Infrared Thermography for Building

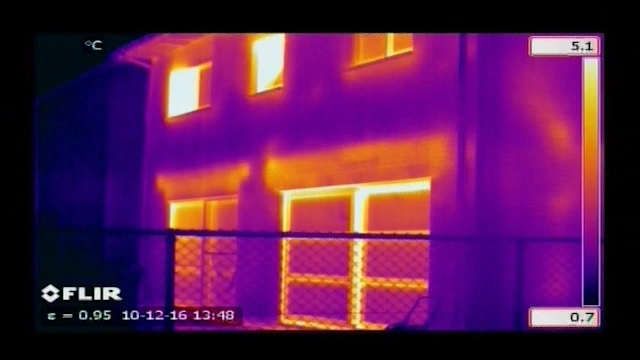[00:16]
On screen: scale top 5.1°C, scale bottom 0.7°C
identifying problem areas that can't be seen by the naked eye.
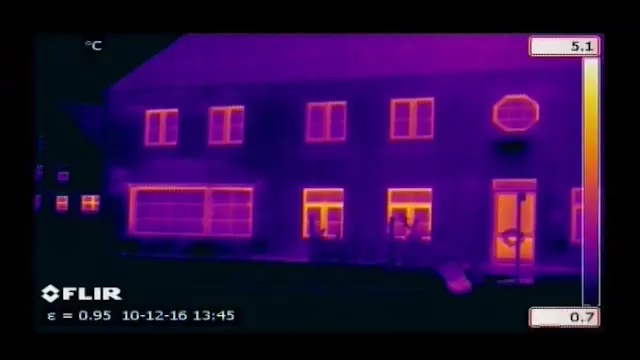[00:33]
On screen: scale top 5.1°C, scale bottom 0.7°C
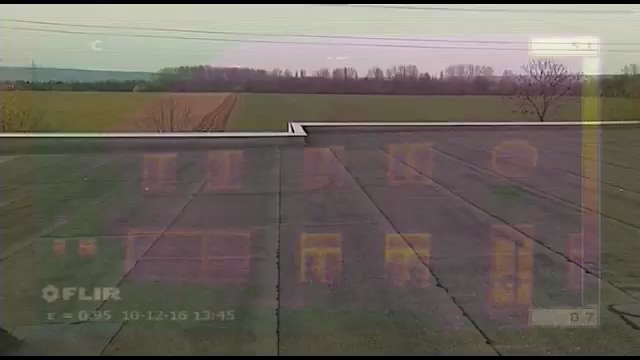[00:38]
Thermal imaging is also used to detect leaks in flat roofs.
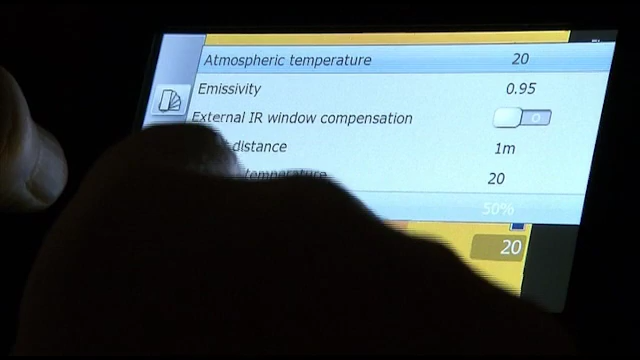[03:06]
The FLIR thermal imaging camera will calculate the dew point.
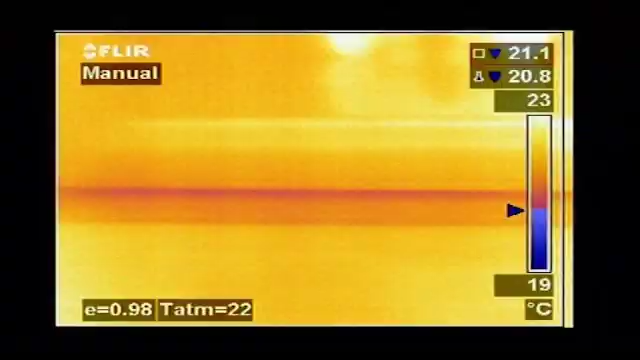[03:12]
On screen: scale top 23°C, scale bottom 19°C
Thermal imaging cameras with dew point visualisation software can highlight endangered
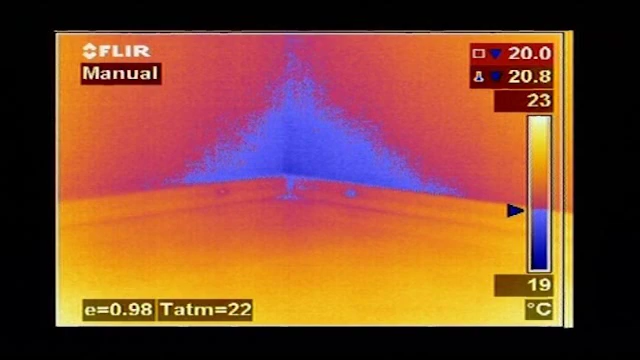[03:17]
On screen: scale top 23°C, scale bottom 19°C
locations automatically and provide a colour alarm in the image.
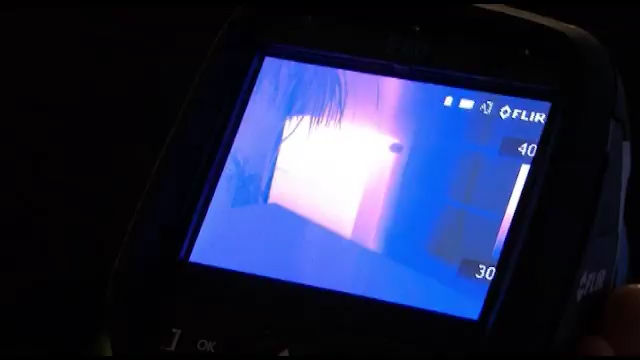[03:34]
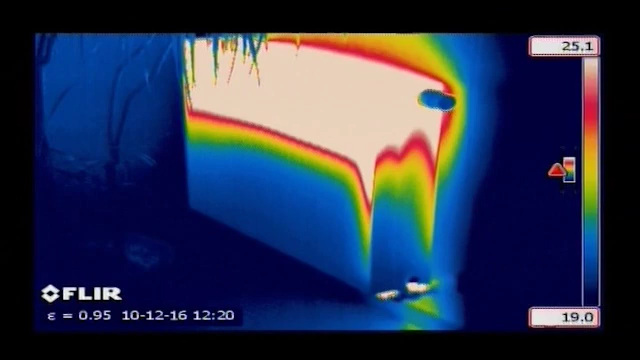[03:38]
Heating and air conditioning systems can also easily be inspected with the help of a FLIR systems thermal imaging camera.
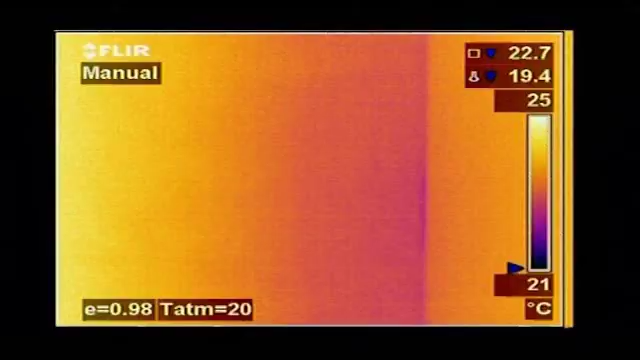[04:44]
On screen: scale top 25°C, scale bottom 21°C
It gives an instantaneous visualisation of the heat losses,
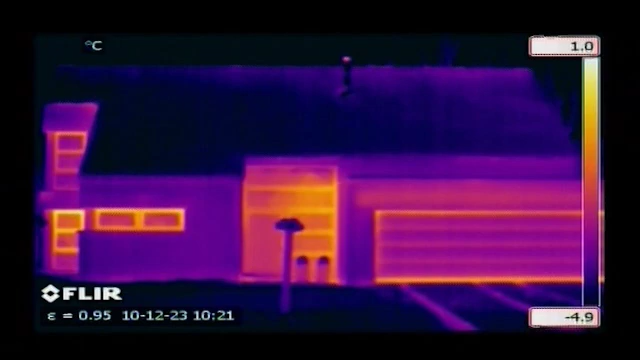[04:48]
On screen: scale top 1.0°C, scale bottom -4.9°C
humidity and air leaks that can occur in buildings.
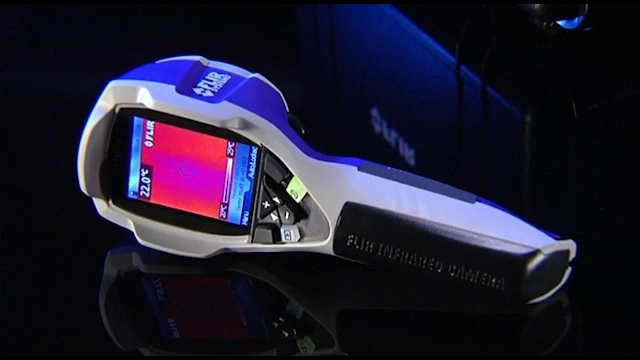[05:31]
From the extremely affordable FLIR i3 to the full-featured B660,